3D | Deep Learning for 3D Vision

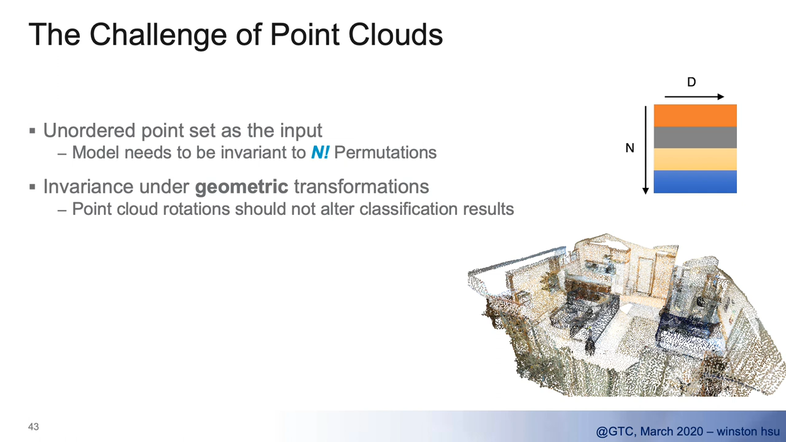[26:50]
For example, in this environment, you have n point cards, and every point card has d dimension. You could use three or four, even nine, if you further include the RGB data here. And even the same environment that would have, it's the same sensing device, we sense the point cards with different names and orders.
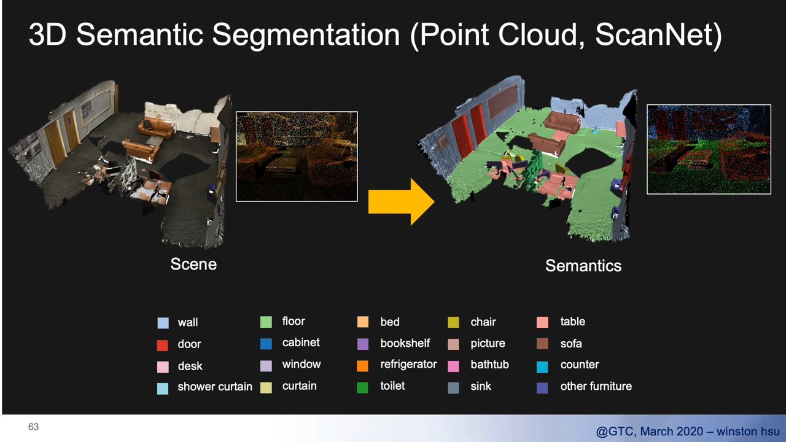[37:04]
we need to provide the semantic segmentation. We need to provide semantic labels for each point cloud and then you understand the floor, the wall, the door, or even the windows, curtains for the whole environment.
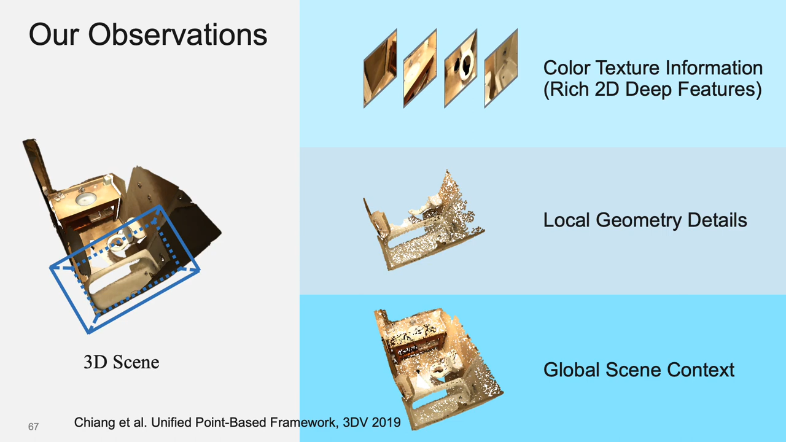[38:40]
We found that it's very interesting that for the most part, they only utilize the 3D information here. But in the past few years, we already have reached 2D features. So why not utilize these very rich 2D features? Our idea is that we try to project these 2D features we observe to the 3D point cards, for example, that if you have a camera here and you can do a 2D snapshot, we can simply apply 2D segmentation and from the every pixel,
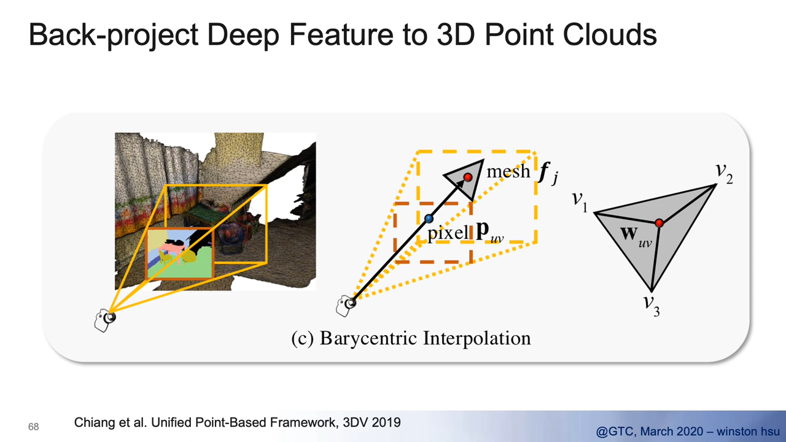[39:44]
maybe you cannot align well to the point cards. So we simply use some very centric interpretations, try to project those 3D features to those point cards and they be weighted by the distance here. Even these simple ideas try to enrich the point cards with very rich 2D features.
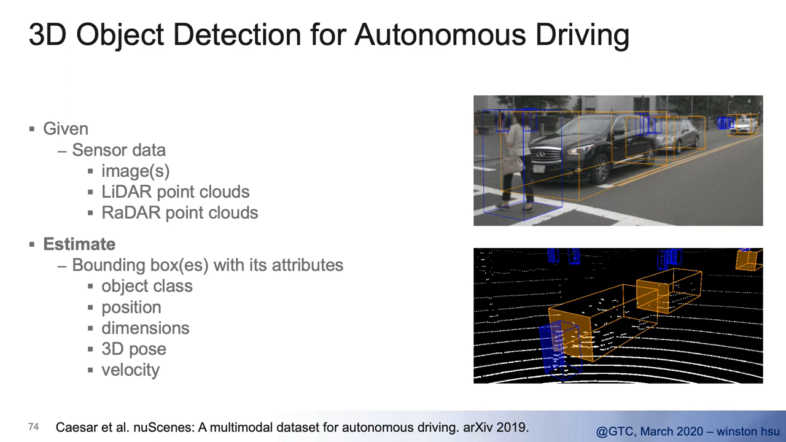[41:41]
We need to detect the 3D objects from the polling colors. And not only provide the bounding box, we also need to classify the object class, position, even the dimension in the 3D pose, even the velocities. There are lots of attributes you want to get from these 3D objects. It can provide... This actually can help for the object tracking, path planning, or even scene and standing, etc. But it's really very trained based on these sparse polling cards. And this is a real example that we extracted from.
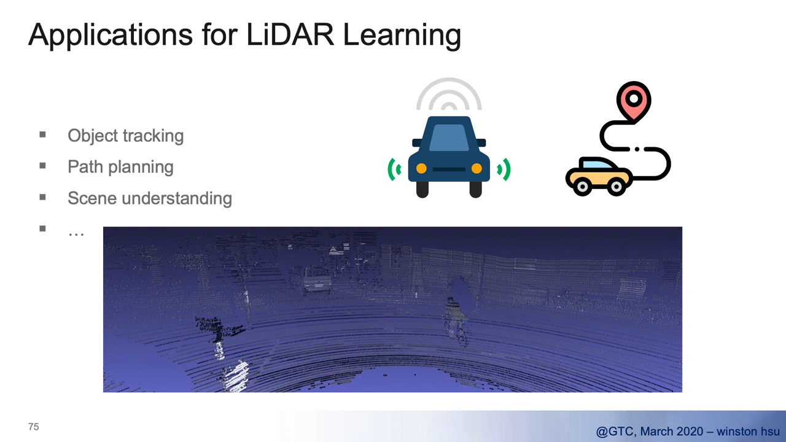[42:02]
In Qt, they use a lot of the same thing, the whole environment. And we need to detect the objects based on that. It's very trained because there's more dimensions than images. And this point, as we said, is on the orders, that are unstructured and sparse.
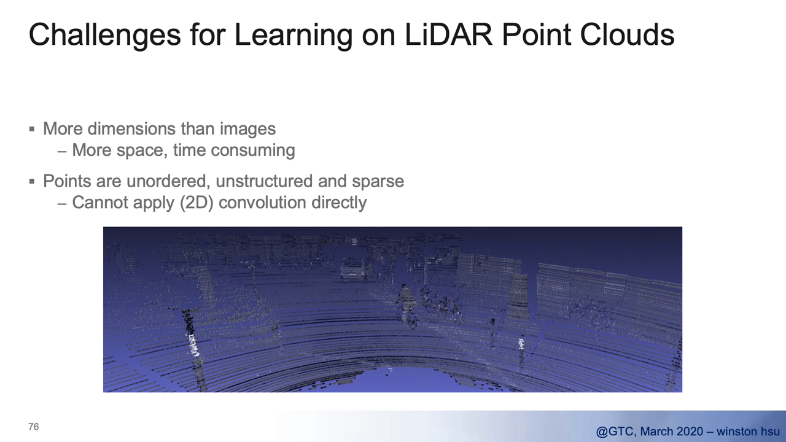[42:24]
And you cannot directly apply those 2D combinations on them. So, I think the most intuitive rule is to do, as it's very difficult to do the 3Ds and people that, when we now project the 3D back to 2D. So this is most people adopt it. It's called projection-based methods. We can, from the 3D point cards, we can project to the 2D,
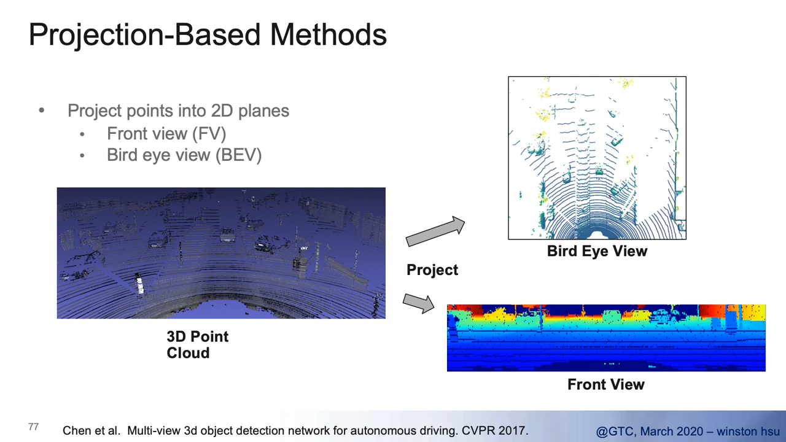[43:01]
either the bright views, and it's thinking about the 3D environment, right? So we can visualize the vehicles, what the vehicles seen from the bright view. We can also project the point card into the front view,
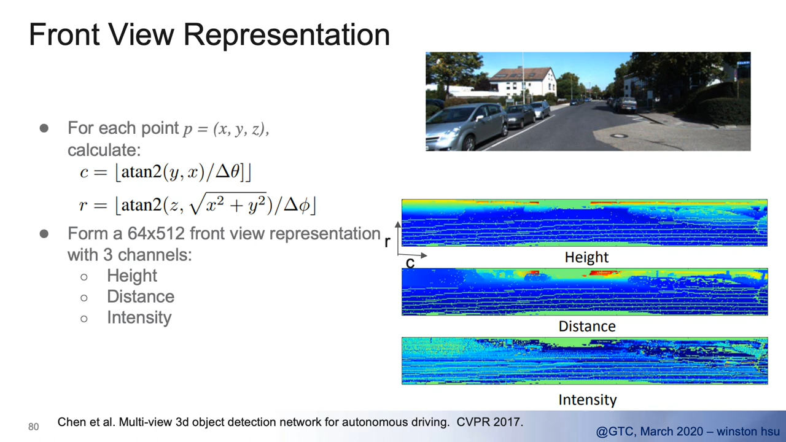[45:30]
and what kind of front view they have, they further derive the height and distance intensities, and use multiple features in the front view. The same for the bright view, they also try to utilize other features, for example, for the heights, because in every RGB data, we have the x, y, z, right? So we also know the height for the depth, they quantize the height into five high levels, and draw the 2D view here,
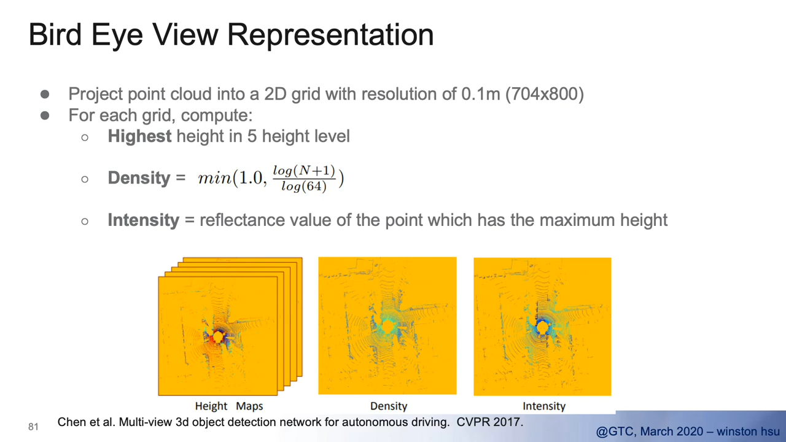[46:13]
say they derive other features, and do some nomination for the point card densities. And also intensity, that will be model the reflectance values, or the point card, for example, when you have the point card measure to the trees, or to the vehicles, because the material times, they have different reflectance values for that.